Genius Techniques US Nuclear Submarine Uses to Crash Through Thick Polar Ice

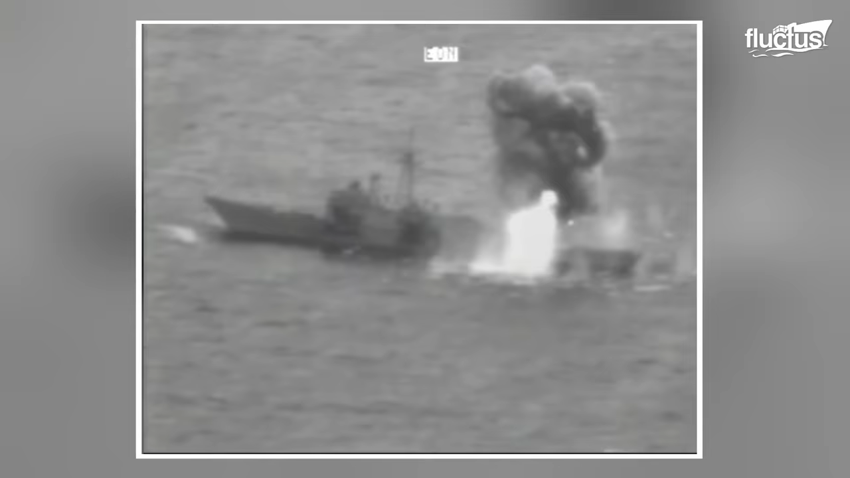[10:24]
Torpedo deployment was critical for the SYNC X held in the Hawaiian Islands Operating Area during Large Scale Exercise LSC 21 on August 15, 2021.